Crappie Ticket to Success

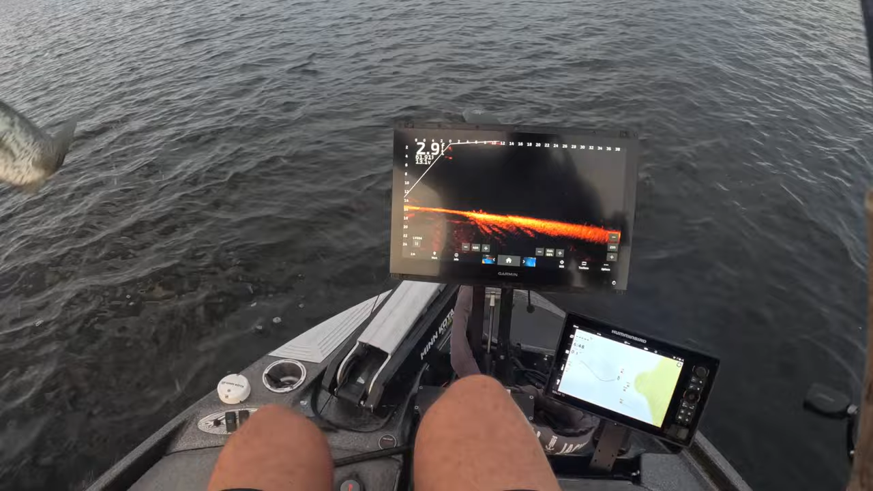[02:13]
nice little eater right there and we just started folks throwing that hair jig just like i said i don't typically throw the carrot on my home lake but i can tell you right now i think just about any of these hair jigs would probably work well gumdrop's been hot but this carrot it's probably the all-time favorite for all lakes
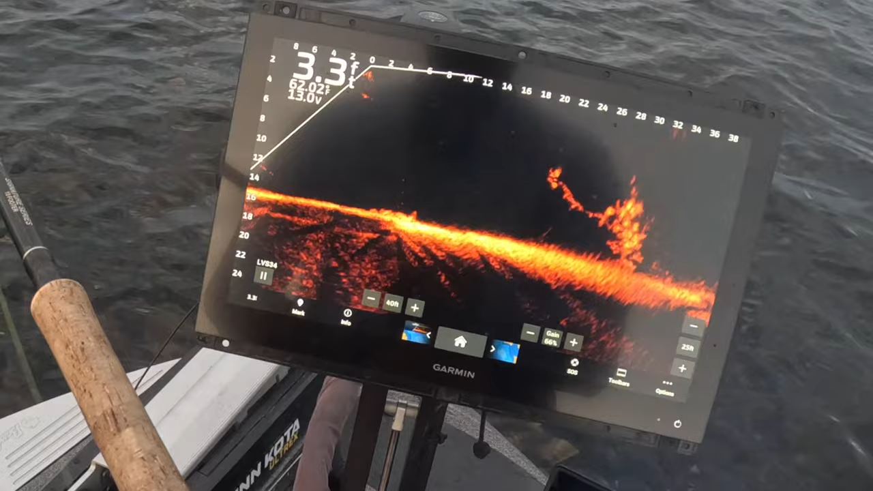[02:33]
On screen: depth 3.3 ft
look at this guy he's just coming at it there we go oh that could be a good turn that's a fish right there man yep that's a great fish right there guys two casts with the carrot two fish that's great fish all right guys we always let them go at three pound fish and that's a freaking slammer right there baby that is a hammer
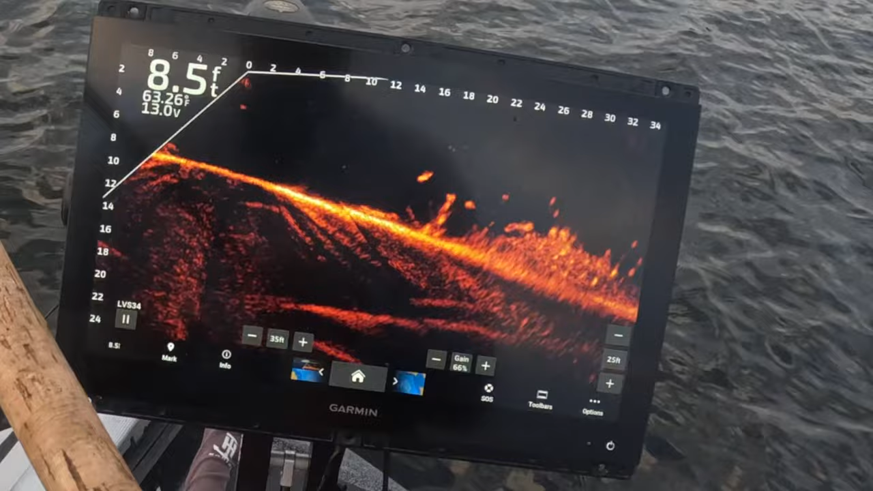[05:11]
On screen: depth 8.5 ft
yeah baby oh you don't see too many whites on this lake guys it's a small guy but man there's your white there's your white crappie
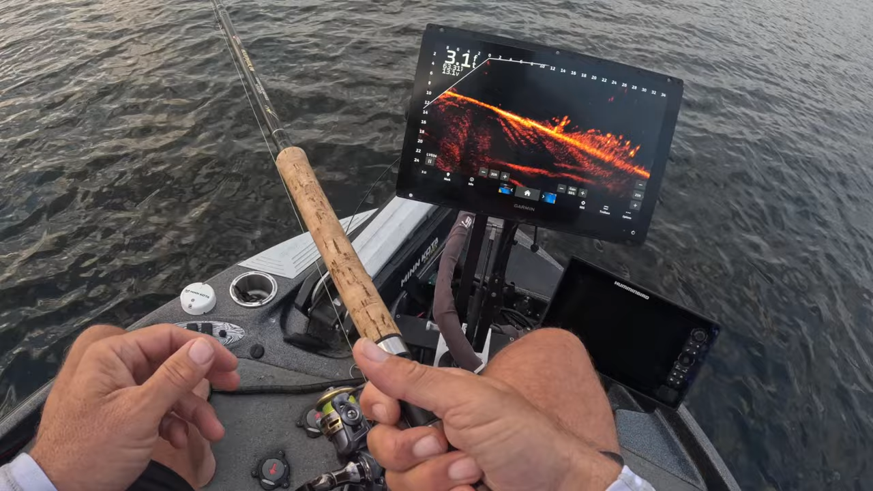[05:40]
staying back 30 feet good drop right here right on them boy if they get a chance to look at it they back off that's interesting now i'm not this isn't my number one color on this lake of course but everything's been hitting but man if they look at it oh shoot